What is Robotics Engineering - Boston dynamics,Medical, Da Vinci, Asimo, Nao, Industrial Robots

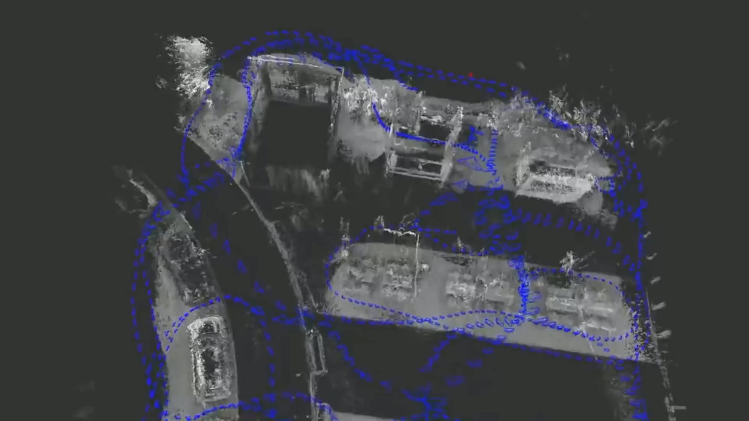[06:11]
Robots also have range sensors, which means the sensors which are used to sense the distance.
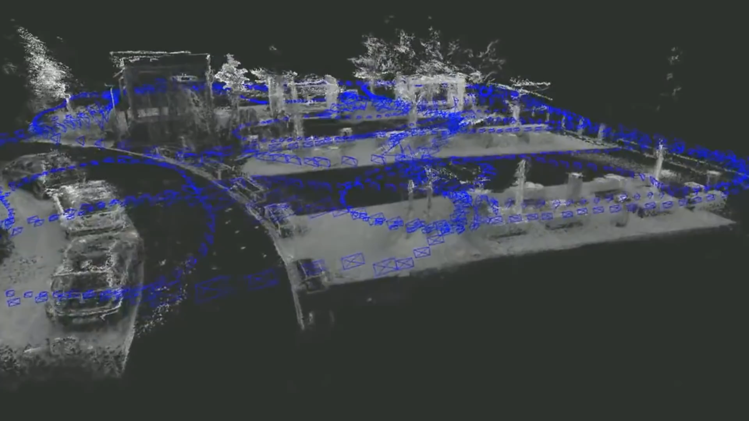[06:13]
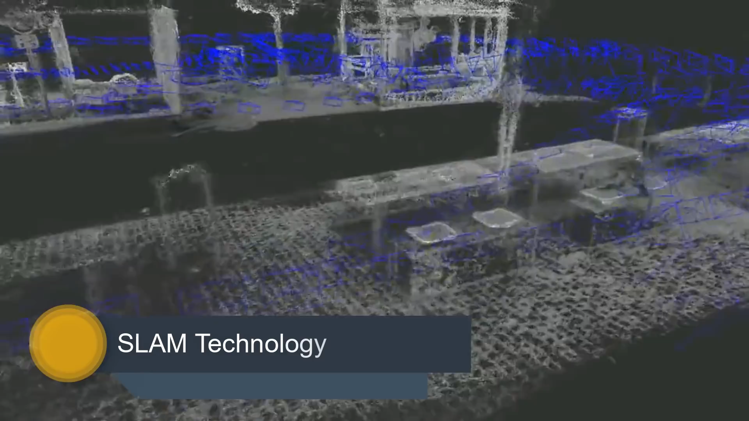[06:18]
Robots can use infrared light or laser scans in order to get known to the unknown environment.